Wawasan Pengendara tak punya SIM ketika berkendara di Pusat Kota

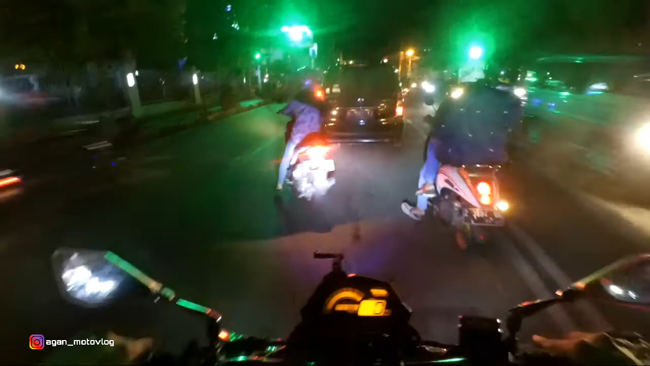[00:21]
wabarakatuh welcome back in my youtube agen motovlog selamat malam semuanya apa kabar kalian baik-baik saja dan kali ini kita berada di kota lanjer dan gue tidak
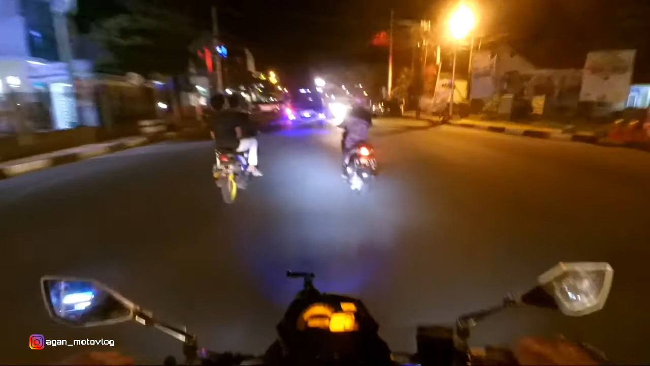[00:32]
sendirian saja dan di depan ini ada bibu hahaha iya bibu anjay jadi malam ini kita berdua bareng bibu bibu enca anjir hahaha jadi malam ini kita mau jalan-jalan jalan-jalan
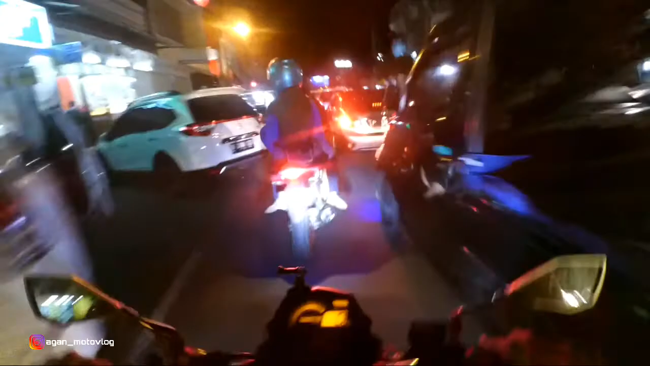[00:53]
malam hari jalannya jalan berdua tapi berbeda sepeda motor ya harusnya kan berdua gitu jadikan romantis oke sebelah kanan pacar saya